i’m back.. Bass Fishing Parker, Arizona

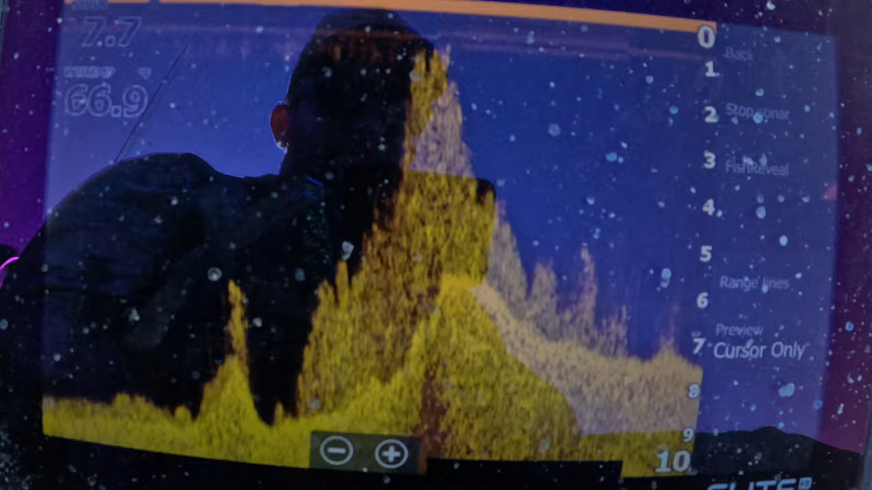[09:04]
Kind of hard to pick up bass out here on the graph because most of it's like 8 to 10 foot. So if you get right on them, they'll stick off swimming.